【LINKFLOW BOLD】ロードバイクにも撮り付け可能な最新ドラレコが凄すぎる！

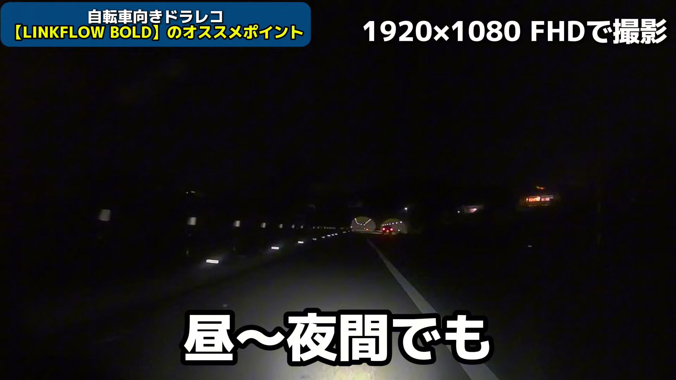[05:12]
夜間各それぞれ綺麗な映像を撮影することが可能です結構はっきりくっきり映っているのでめちゃくちゃ映像綺麗ですよね特に夜間の映像でも結構画質がぼやけることなく撮影できているのが感動しました最後に5つ目5つ